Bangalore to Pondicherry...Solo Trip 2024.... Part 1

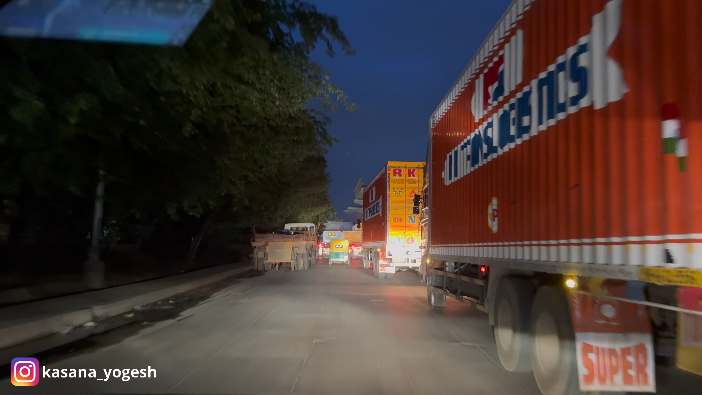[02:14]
अरे भैया जाने दे, इससे तो पीछे रखता है, इनको दिखता नहीं ना साइड का, इतना नीचे का। पता नहीं ट्रकों में कब आएगा 360 डिग्री कैमरा। क्या हो गया यार सुबह सुबह, हाँ क्यों ट्रैफिक लग गया, या तो कोई गाड़ी का ब्रेक डाउन हुआ होगा। चलो चलो चलो चलो, अरे यहाँ डाइवर्ट कर रखा है शायद।